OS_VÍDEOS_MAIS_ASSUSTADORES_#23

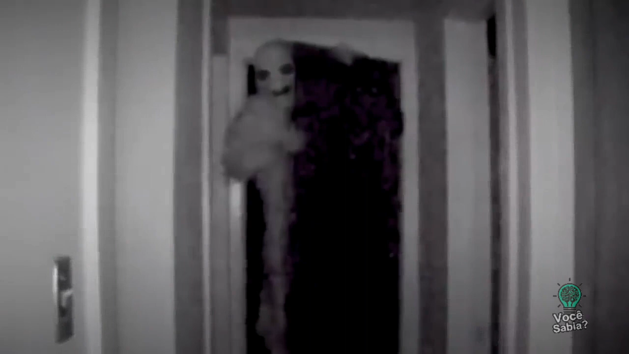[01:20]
revelando estar escondida no closet o tempo inteiro.
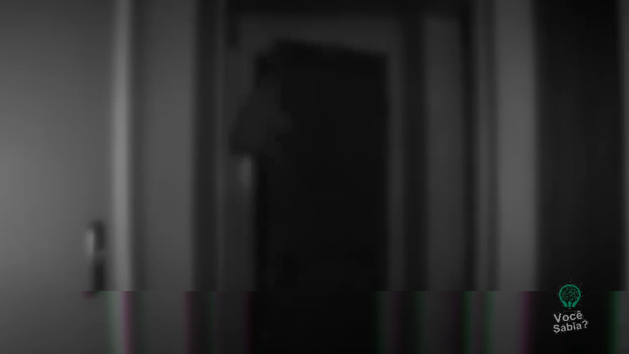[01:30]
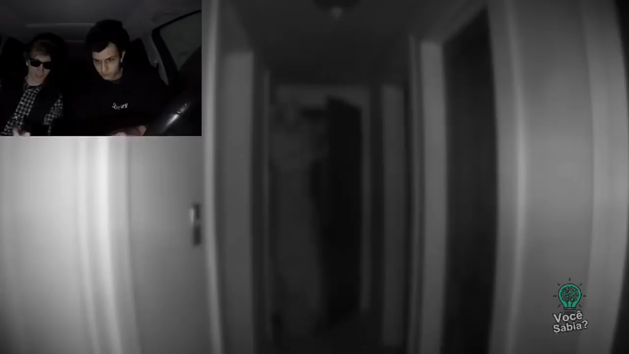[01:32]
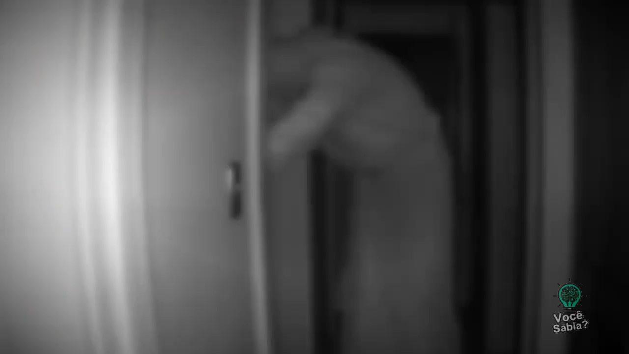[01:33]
Esse ser gigante não estava no armário quando os rapazes checaram ele mais cedo.
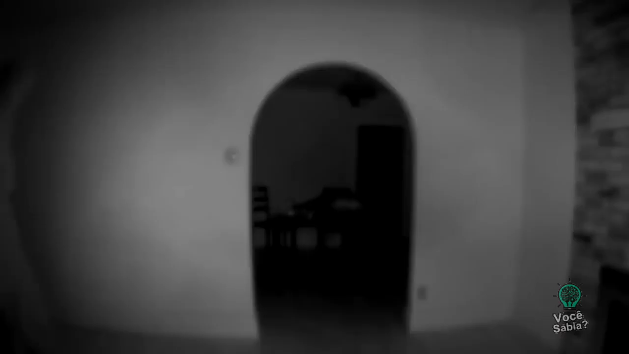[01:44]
Após andar pela casa, o perseguidor se senta em um sofá, e lá fica sem se mover por um bom tempo, fazendo aquele barulho horrível aparecer de novo.
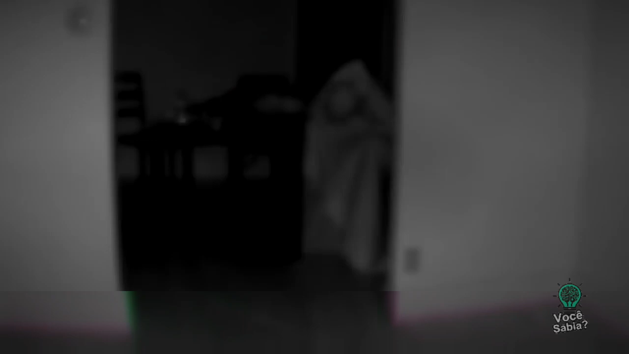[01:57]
Parece que o barulho realmente age sobre as câmeras, já que as fez desligar.
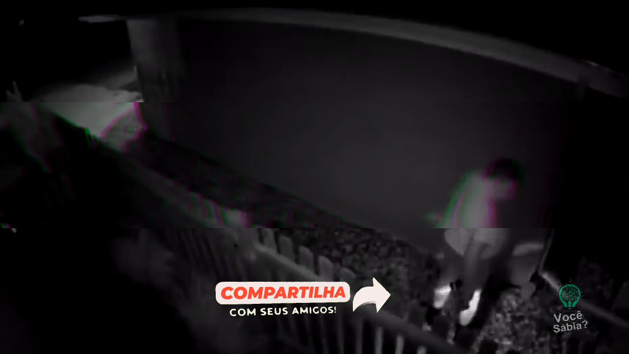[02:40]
Percebeu que o seu vizinho agia de forma estranha durante a madrugada, então investigou as suas câmeras de segurança e descobriu que ele faz isso quase todas as noites.
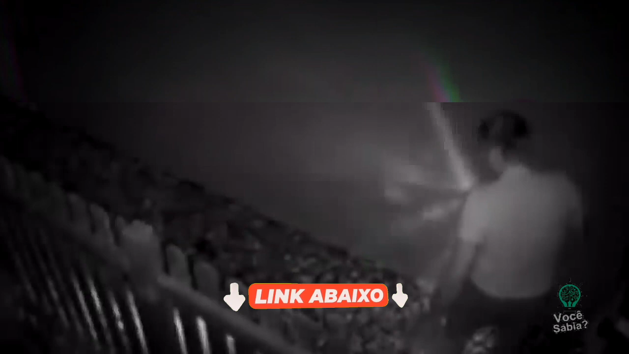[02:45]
São várias as filmagens que mostram o mortamento estranho desse vizinho,
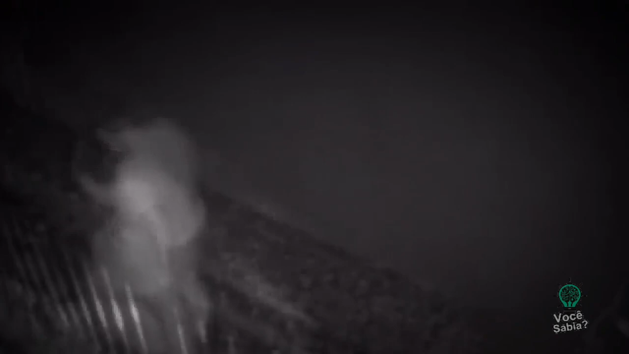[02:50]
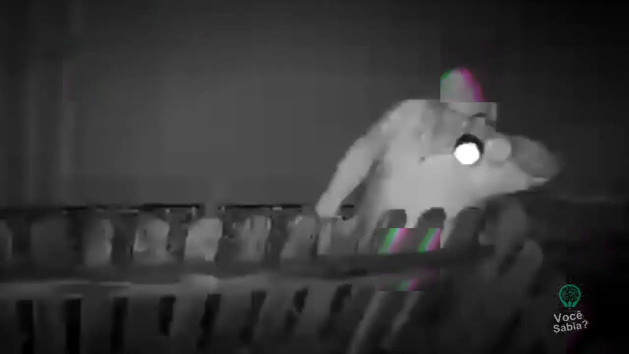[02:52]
que só faz esse tipo de ronda durante a madrugada, sempre com um sorriso estranho em seu rosto. No primeiro vídeo, ele parece procurar por alguma coisa,
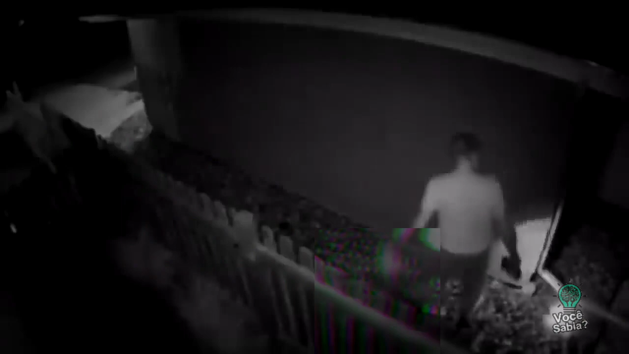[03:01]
mas nada é encontrado por ele. Continua a procurar e a carregar um saco na mão, até sumir da visão das câmeras.
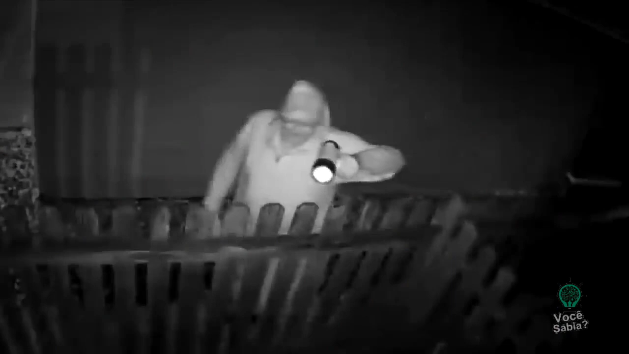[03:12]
No segundo vídeo, vemos que ele continua procurando alguma coisa, só que no lote do seu vizinho, e ele faz isso enquanto mantém um sorriso assustador no seu rosto.
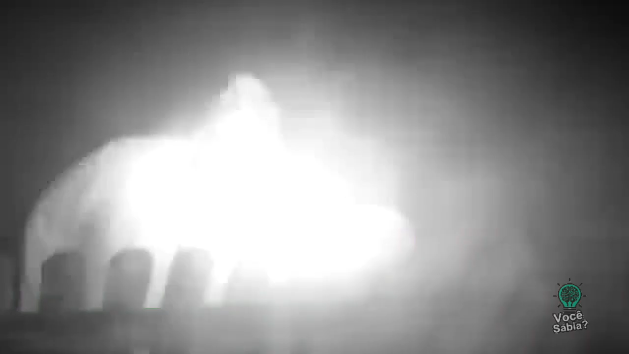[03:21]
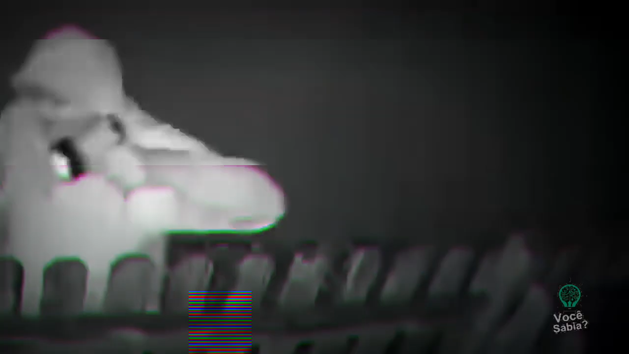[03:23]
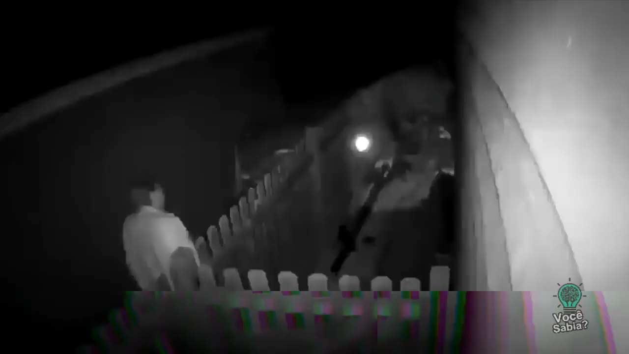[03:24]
Assim como no segundo vídeo, no terceiro, ele descobre que está sendo filmado, e parece não gostar nadinha do que está acontecendo.
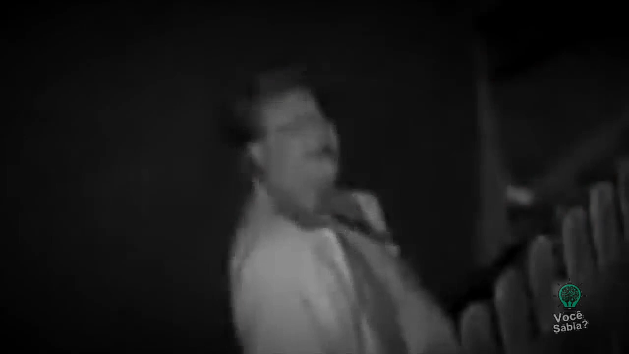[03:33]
Mas não faz nada a respeito, a não ser sair dali.
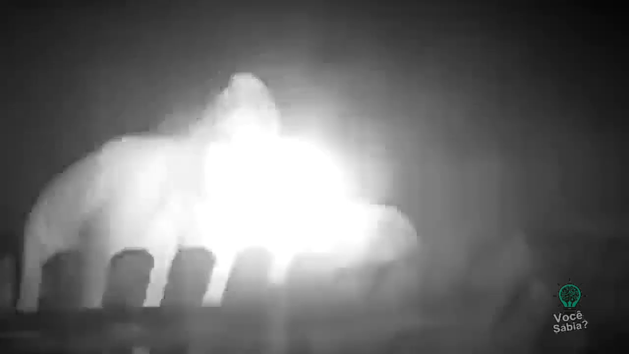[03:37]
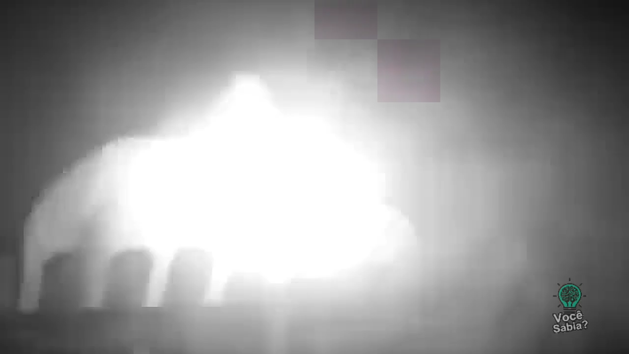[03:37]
Esses vídeos são postados até hoje, sendo o último deles upado no dia 18 do 9 de 2020.
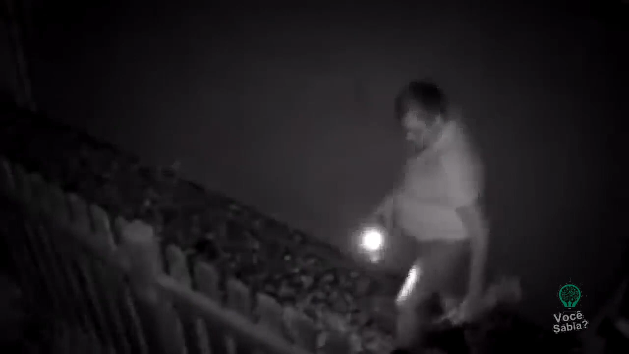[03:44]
E é aquela mesma coisa, o cara vem pelo seu lote com uma lanterna enquanto procura alguma coisa.
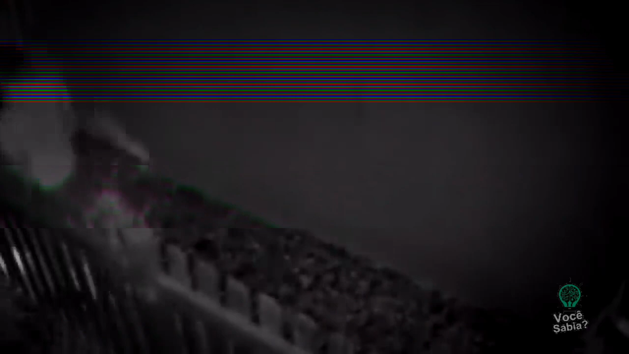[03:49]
Pessoas que viram os primeiros vídeos pensaram que esse
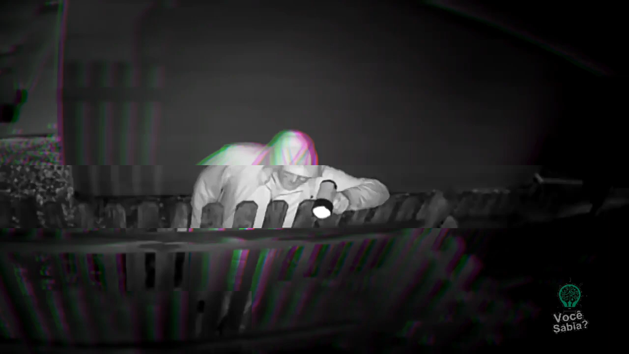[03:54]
vizinho era algum tipo de psicopata que deve ter enterrado algo, ou que estava procurando um local para enterrar uma possível vítima. Mas cá entre nós, é mais provável que ele apenas esteja tomando conta da vida dele, e nada demais,